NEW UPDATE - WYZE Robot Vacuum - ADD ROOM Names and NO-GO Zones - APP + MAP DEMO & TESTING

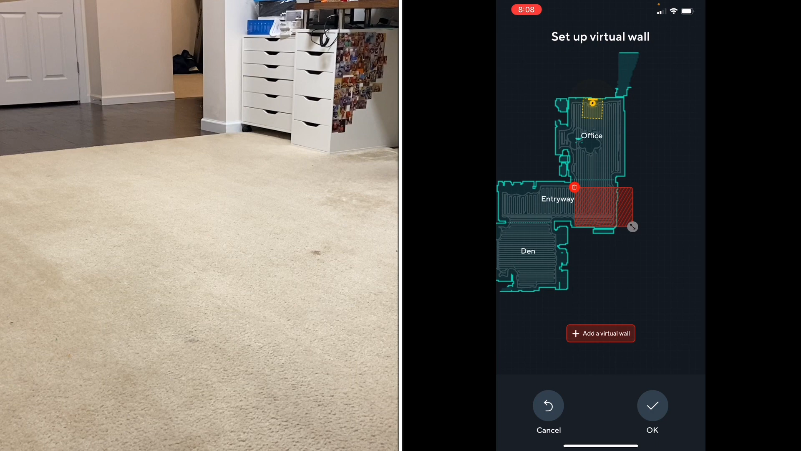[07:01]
we're going to try to resize this and why don't we just do something simple for this test let's tell it to not go in this corner i'll throw a little bit of debris over here and we'll see how well it does with actually missing this entire corner so we'll do that there and we will also go ahead and do another one
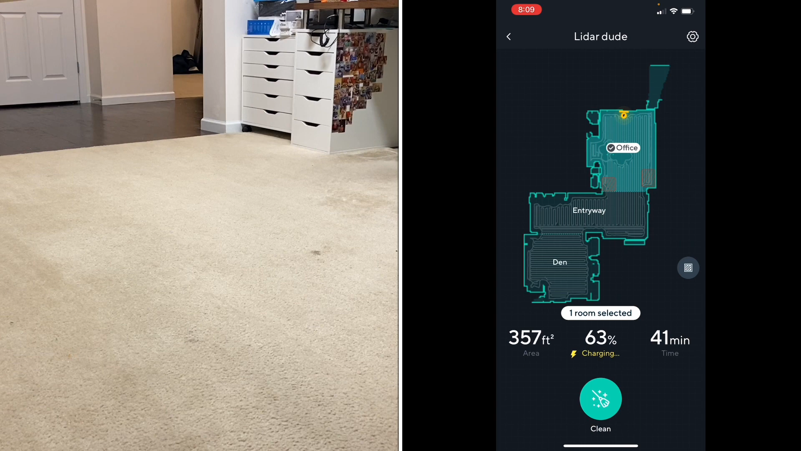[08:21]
all right so as you can see office entryway den we have office highlighted you can see the red no-go zones and we're going to send it out to go ahead and clean only the office and we'll see if it avoids those two areas